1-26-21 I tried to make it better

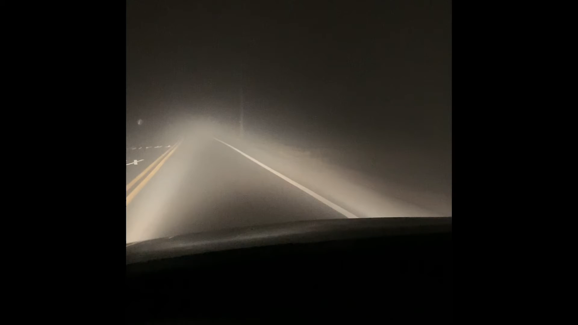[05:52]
look how foggy it is like you can't even see anything